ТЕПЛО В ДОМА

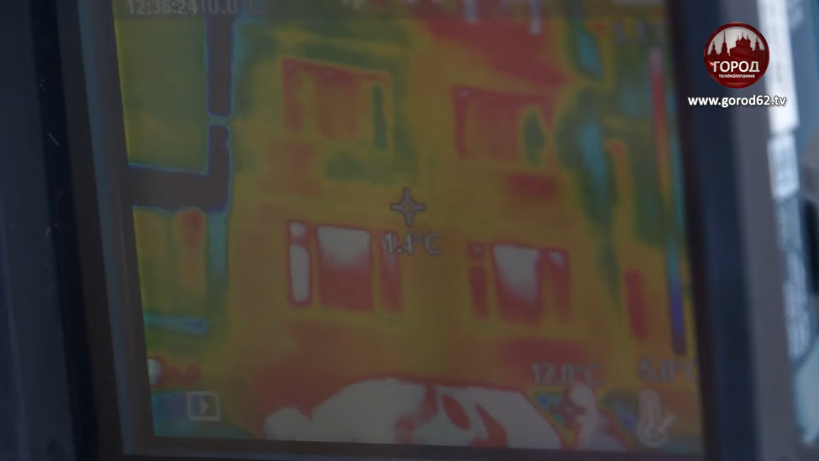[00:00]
Сама стена, допустим, зеленая, а вокруг нее такая рамочка желто-красная. Это швы, они идут за складное место в этом доме.
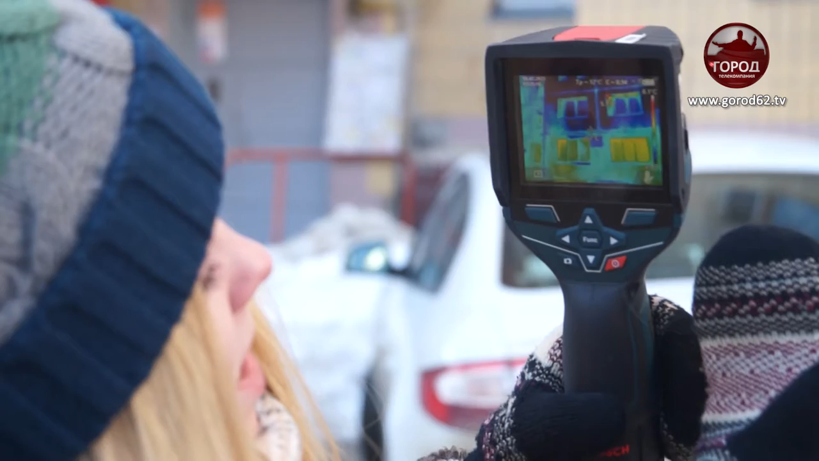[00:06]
Так через тепловизор выглядит типичная рязанская панелька. Конкретно дом номер 30 по улице Новоселов.
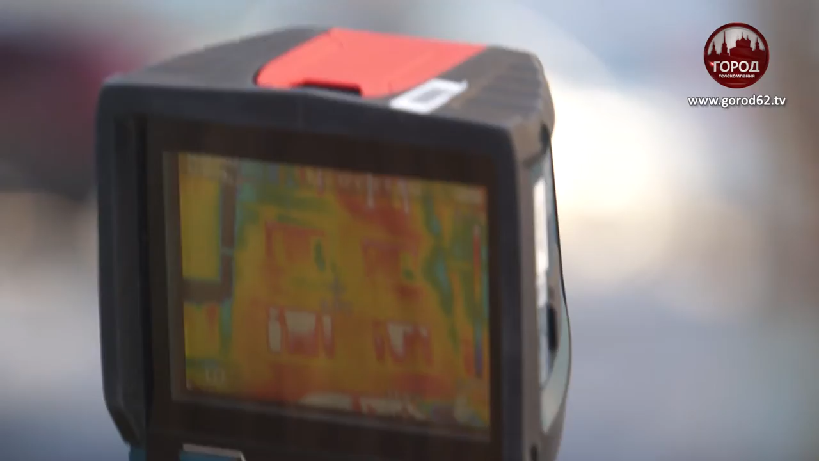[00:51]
Это будет обозначать, что дом, как и должен, тепло сохраняет. Здесь же часть уходит на улицу.